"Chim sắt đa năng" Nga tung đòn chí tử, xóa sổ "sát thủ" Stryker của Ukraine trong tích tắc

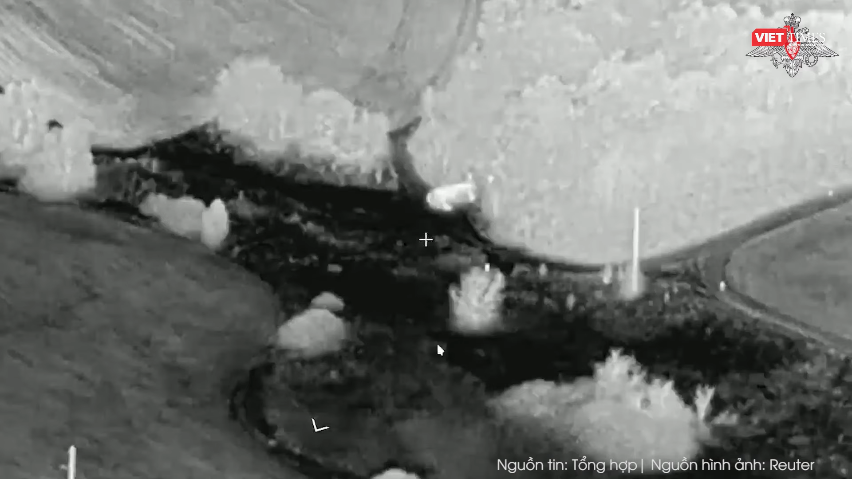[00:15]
đồng thời công bố video về cuộc tấn công.
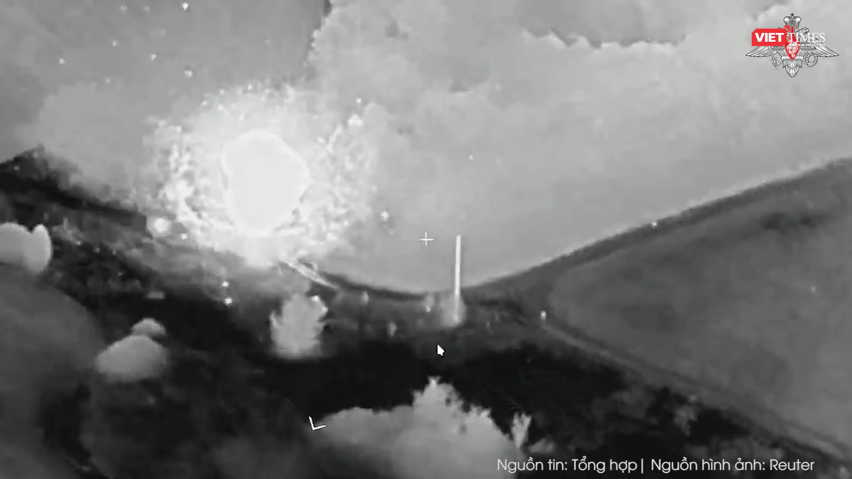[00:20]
Trong một tuyên bố vào ngày 21 tháng 10, Bộ Quốc phòng Nga tuyên bố xe chiến đấu bộ binh Stryker do Mỹ
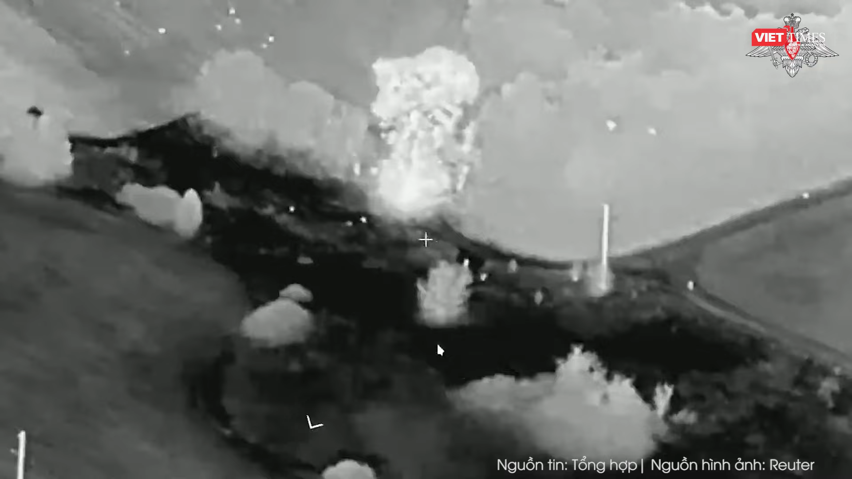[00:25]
sản xuất đã bị tiêu diệt tại khu vực Kharkov bởi các quân nhân từ nhóm tác chiến phía Bắc bằng một đòn đánh trực diện.
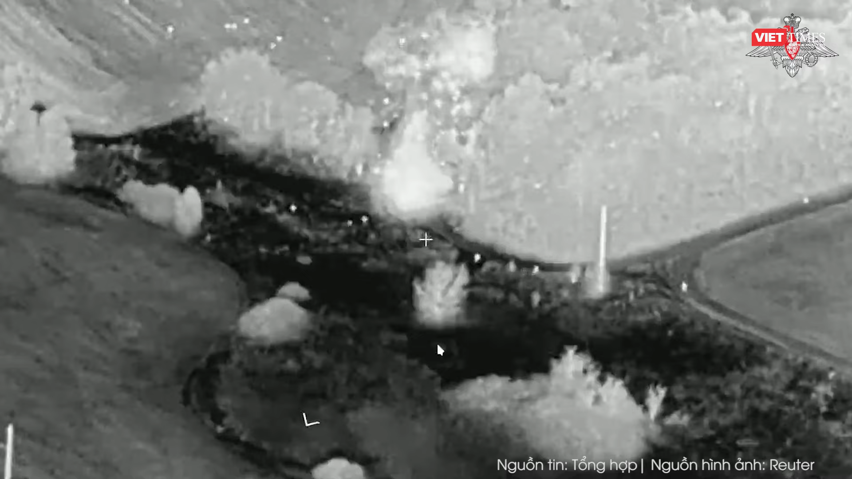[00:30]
Bộ này lưu ý rằng thiết giam này đã bị các đơn vị trinh sát thuộc
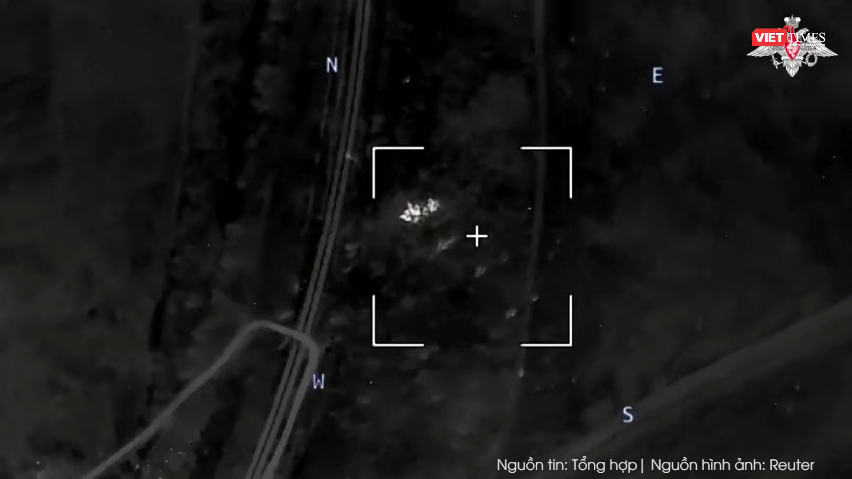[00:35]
quân đội Nga phát hiện khi đang di chuyển qua địa hình rừng rậm.
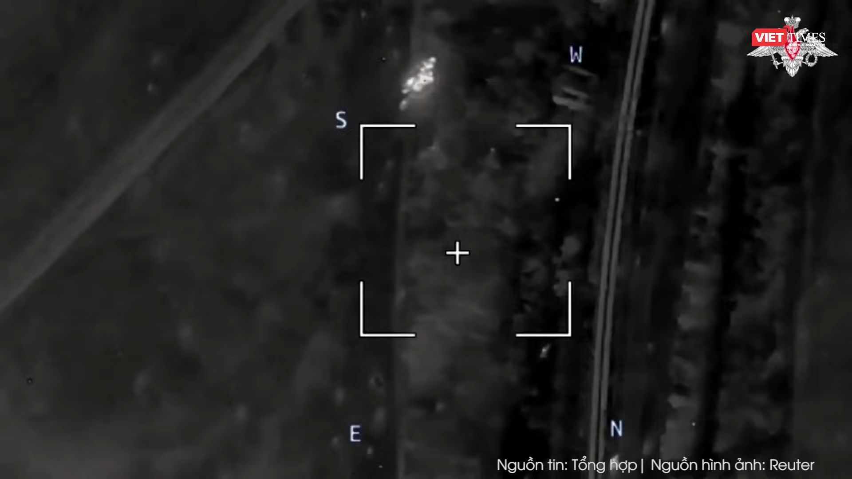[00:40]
Đoạn phim đen trắng do Bộ Quốc phòng Nga công bố dường như được quay bằng máy bay không người lái giam sát cho thấy Stryker đang di chuyển với tốc độ cao trên đường khi máy bay không người lái Nga đâm trực diện từ phía trước.
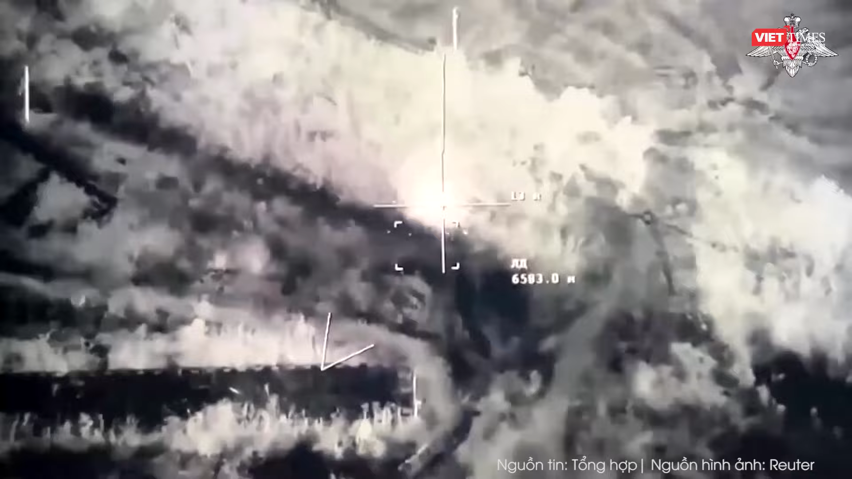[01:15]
Máy bay không người lái FPV được ví như chim sát đa năng trên chiến trường.